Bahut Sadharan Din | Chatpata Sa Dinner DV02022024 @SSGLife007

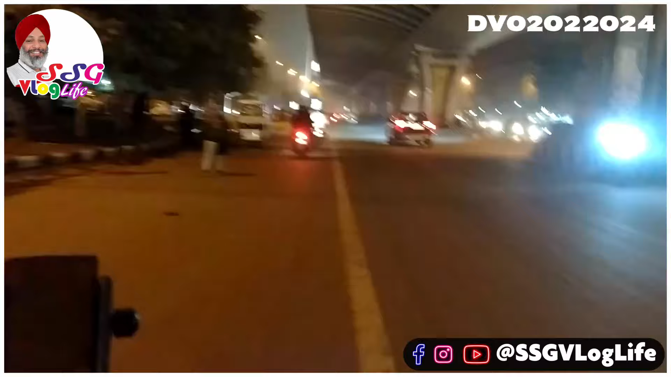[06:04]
लो जी, हो गई है अपनी गेड़ी शुरू, और सड़क के ऊपर आज ट्रैफिक अभी तक तो नज़र नहीं आया, शायद पीछे रेड लाइट है, हाँ, जिसके करके वो ट्रैफिक थोड़ा सा कम नज़र आ रहा है रोड पे।